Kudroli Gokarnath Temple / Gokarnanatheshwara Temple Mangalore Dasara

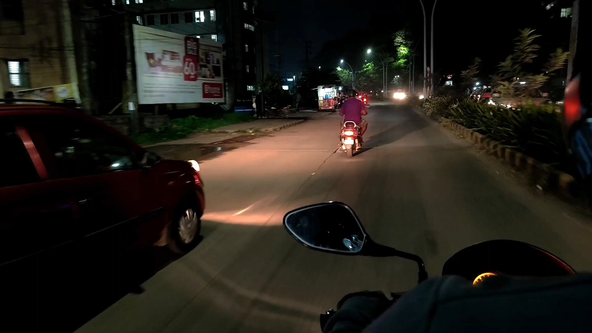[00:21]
ಗೈಸ್, ನಾನು ಚಿಕ್ಕ ಒಂದು ನೈಟ್ ರೈಡ್ ಸಹ ಆಗ್ತಾ ಇದೆ ಗೈಸ್. ಇವತ್ತು ನಾನು ನೈಟ್ ಮನೆಯಿಂದ ಹೊರಗಡೆ ಬಂದಿದ್ದೀನಿ, ಇವಾಗ ಕುದ್ರೋಲಿ ಟೆಂಪಲ್ಗೆ ಹೋಗುವ ಅಂತ ಇದ್ದೀನಿ.
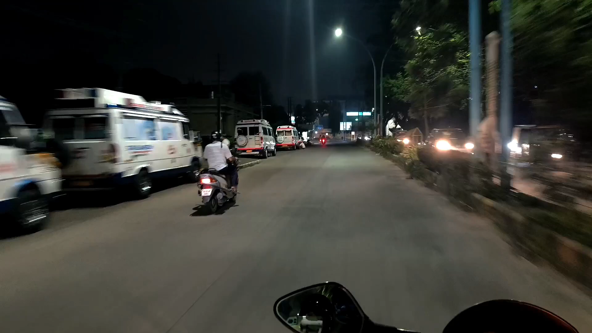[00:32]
ನಮ್ಗೆ ಇವಾಗ ಕರೆಕ್ಟ್ ಎಕ್ಸಾಕ್ಟ್ಲಿ ಇರೋದು ನಮ್ಮದು ಇದುಂಟಲ್ಲ ಅಂತೇಳಿ ಫಾದಮಲ್ ಹಾಸ್ಪಿಟಲ್, ಅದರ ಮುಂದೆ ಎದುರಿಂದ ಹೋಗ್ತಾ ಇದ್ದಾರೆ.
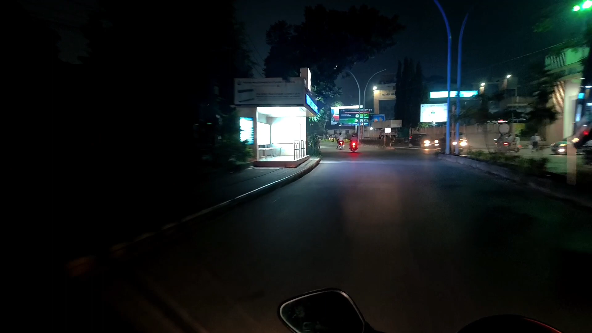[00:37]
ಇದು ಫಾದಮಲ ರೋಡ್ ಗೈಸ್. ಕಂಕನಾಡಿಯಿಂದ ಕುದ್ರೋಳಿಗೆ ಹೋಗುವಂಥದ್ದು ಇವಾಗ.
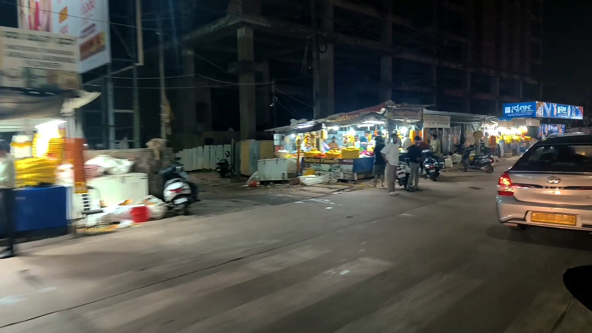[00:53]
ಸೈಡ್ ಇರೋ ನೋಡಿ ಫುಲ್ಲು ಫ್ಲವರ್ ಶಾಪ್ ಎಲ್ಲ ಓಪನ್ ಉಂಟು ಇವಾಗ. ಫುಲ್ ದೊಡ್ಡ ದೊಡ್ಡ ಅಂಗಡಿಗಳ ಲೈಟಿಂಗ್ಸ್ ಹಾಕಿ ಇಟ್ಟಿದ್ದಾರೆ ಇಲ್ಲಿ ನೋಡಿ.
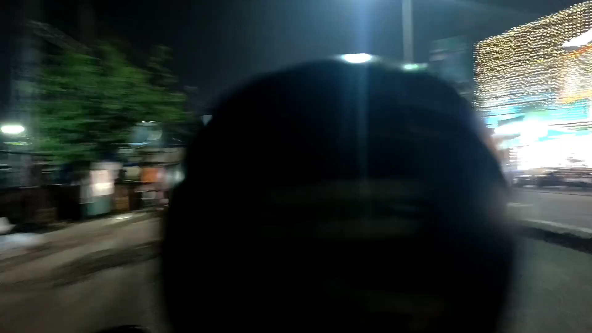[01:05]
ಕ್ರೋಮ ನೋಡಿ, ಫುಲ್ ಲೈಟ್ ಅಲ್ಲಿ ಮುಳುಗಿದೆ ನೋಡಿ.
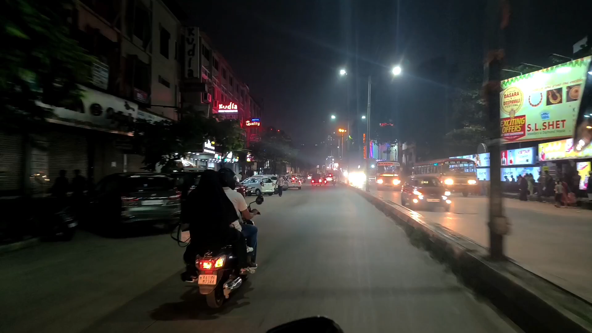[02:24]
ಇದೊಂದು ಇದೊಂದು ಲೈಟಿಂಗ್ಸ್ ಅಲ್ಲ, ಸಿಟಿ ಸೆಂಟರ್ ರೋಡ ಫುಲ್ ಗ್ರ್ಯಾಂಡ್ ಆಯ್ಕೊಂಡ್.
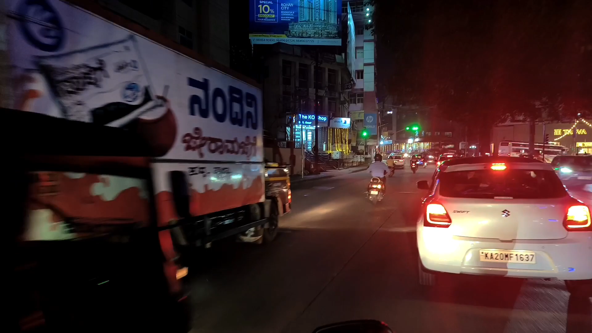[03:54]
ನಾನೀಗ PBS ಇದೆ, PBS ಇಂದ ಹಿಡಿದು ಕುದ್ರೋಲಿ ತನಕ ಫುಲ್ಲು ಲೈಟಿಂಗ್ಸ್ ಹಾಕಿದ್ದಾರೆ.
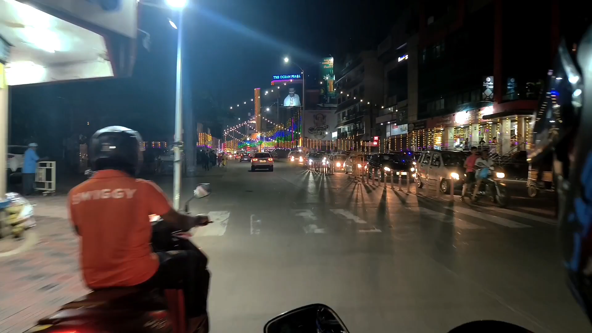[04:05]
ಫುಲ್ ಗ್ರ್ಯಾಂಡ್ ನೋಡಿ, ರೋಡ್ ಸೈಡ್ ಫುಲ್ಲು ಗ್ರ್ಯಾಂಡ್ ಮಾಡಿ ಇಟ್ಟಿದ್ದಾರೆ ನೋಡಿ.
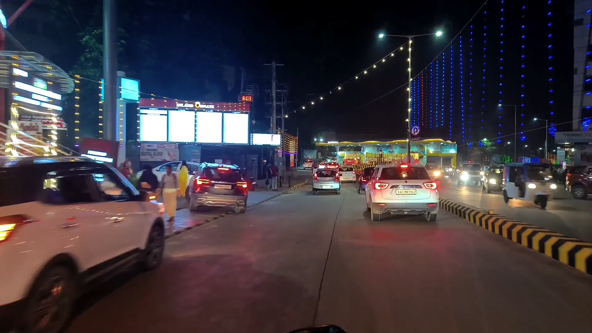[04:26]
ಅವಾಗ ಕುದ್ರೋಲಿ ತಲುಪಿತ್ತು, ಕುದ್ರೋಳಿಗೆ ತಲುಪಿದ್ದೀವಿ ಇವಾಗ.